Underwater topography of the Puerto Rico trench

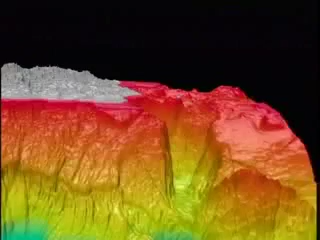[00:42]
On the right, the gray is Puerto Rico. The deepest sea floor is in purple.
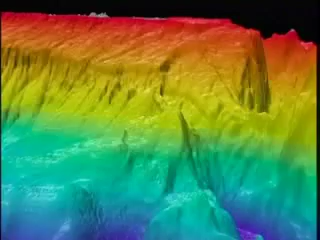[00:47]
Shallow underwater areas are in red.
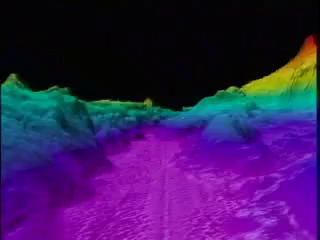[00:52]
The bottom of the Puerto Rico trench is nearly 28,000 feet or 8,350 meters below sea level, the deepest part of the Atlantic Ocean.
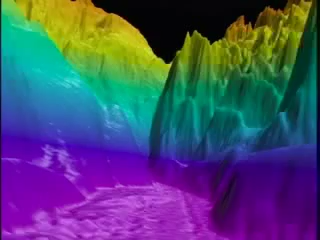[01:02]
If you could drop Mount Everest to the bottom of the trench, its peak would just form a hill above the water. Why is the Puerto Rico trench the deepest place in the Atlantic Ocean?